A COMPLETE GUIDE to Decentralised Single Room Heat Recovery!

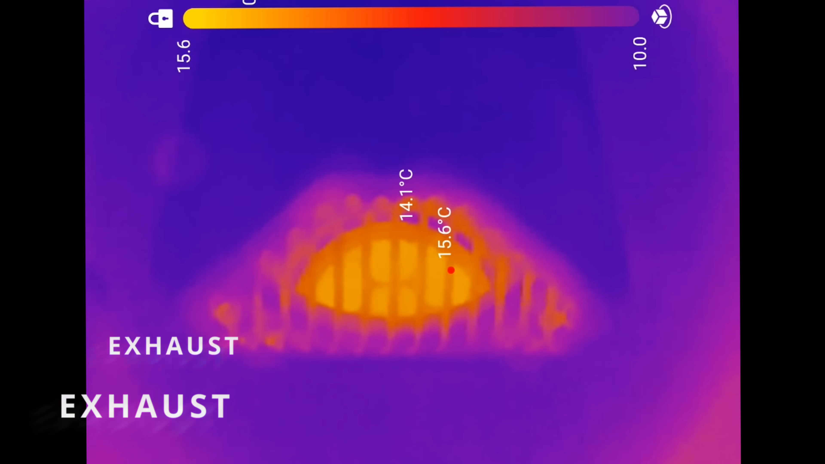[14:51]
You've got a temperature of around about 15 degrees which I don't know maybe suggests the ceramic core is
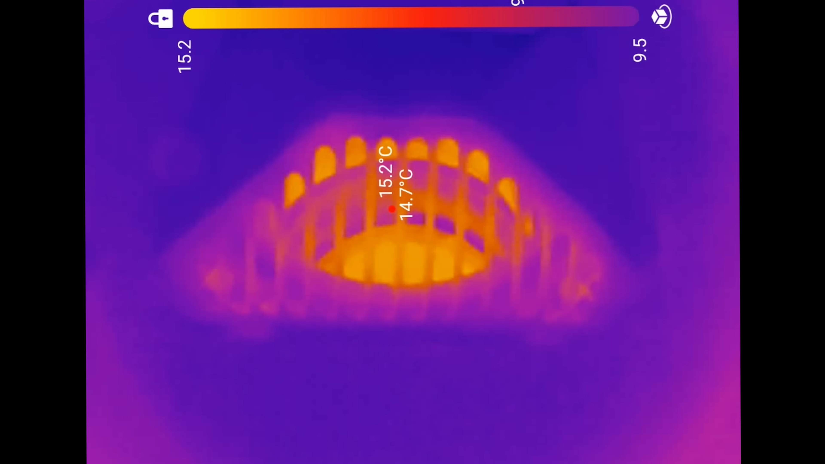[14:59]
taking some of that 19 degree heat from the air being expelled from the kitchen and in supply mode
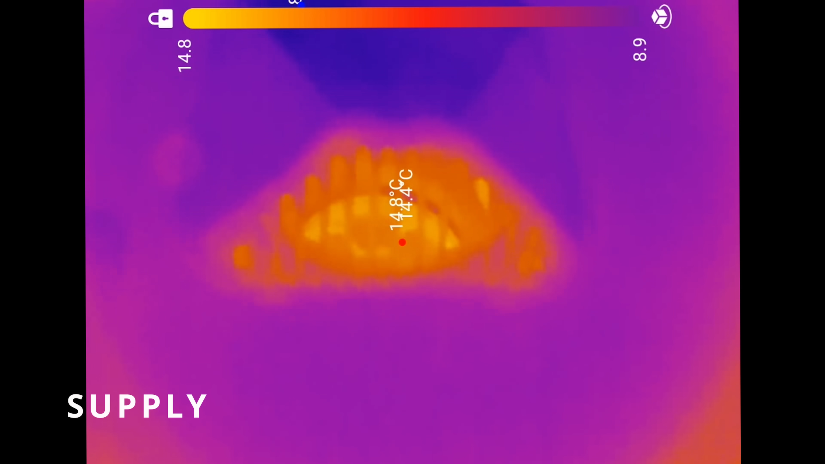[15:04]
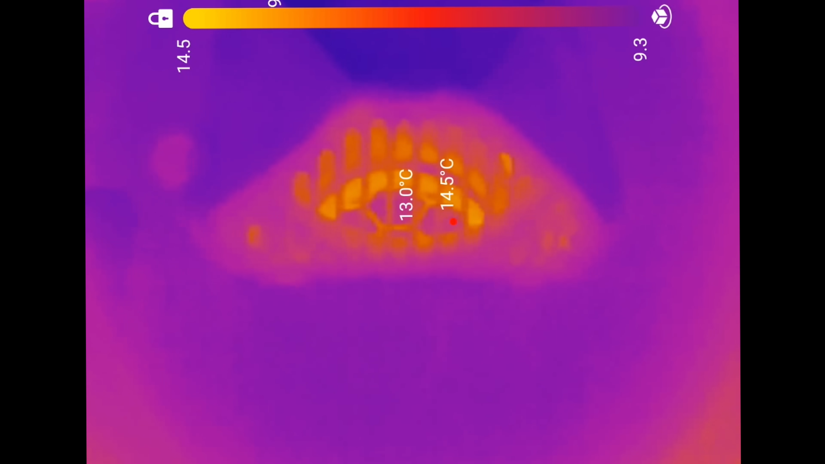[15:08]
you'd expect it to be a lot cooler and it has actually yes gone down a couple of degrees between 12 and 14.
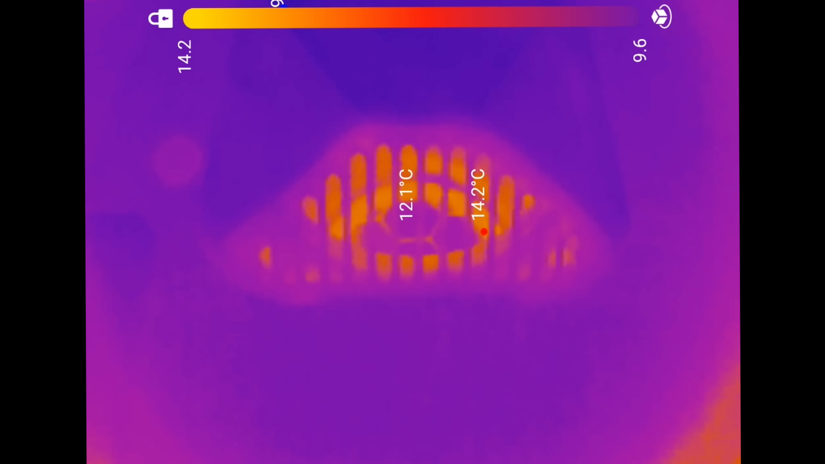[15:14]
On screen: spot 12.1°C
So when we're ejecting air from the kitchen we're looking at about 18 what was that say 19.2 which is what you'd expect because the temperature in the room is about 19 degrees and you can see that intense
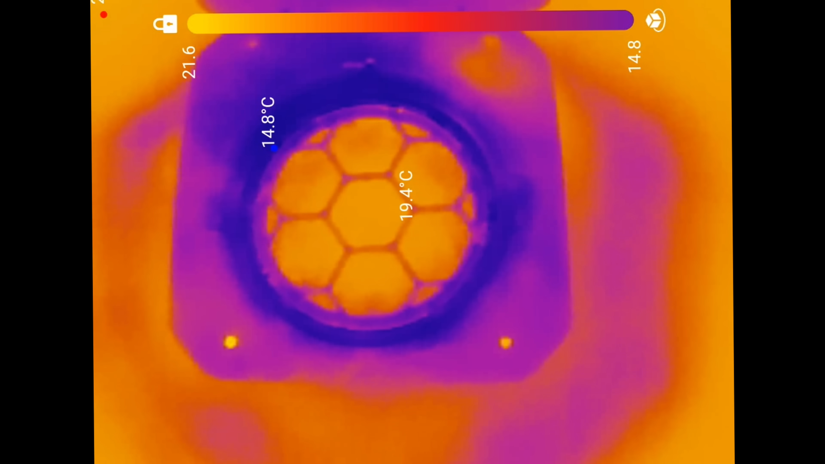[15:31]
On screen: spot 19.4°C
area of heat in the middle where that warm air is hitting the ceramic core. But switching to supply mode this should be quite interesting exterior temperature of about 14 degrees
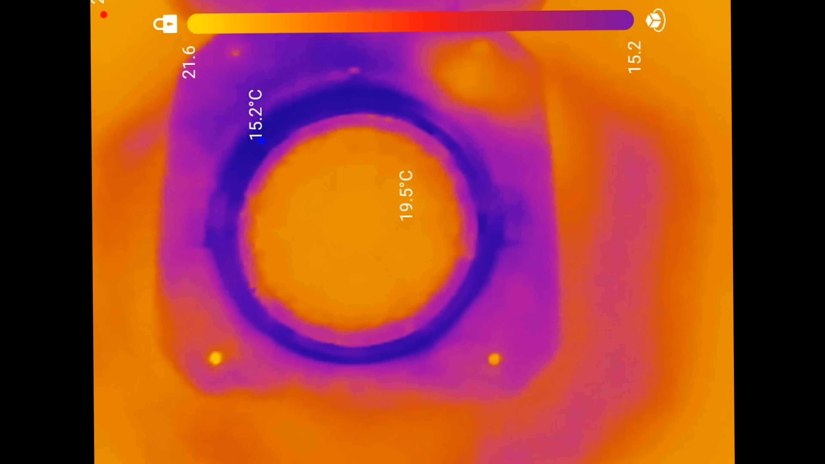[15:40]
On screen: spot 19.5°C, min 15.2°C
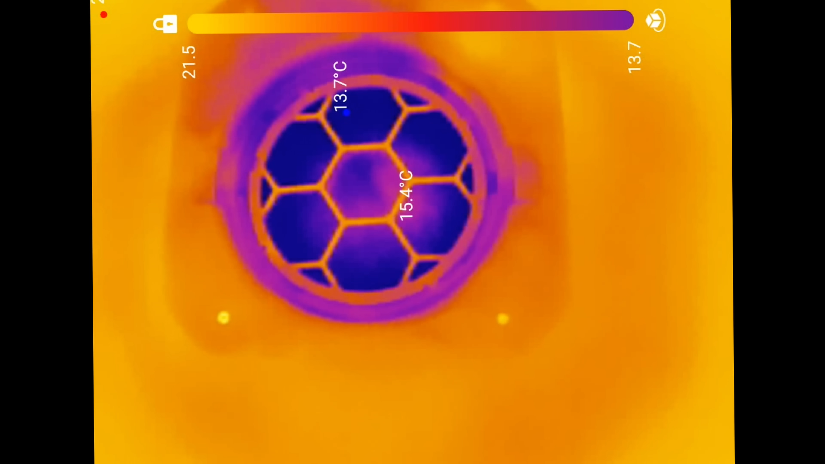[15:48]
On screen: spot 15.4°C
and we're showing an initial temperature it'll probably go down as the core cools down but that was about 16 wasn't it that's now down to 15. 15.9 so around between 15 and 16 degrees.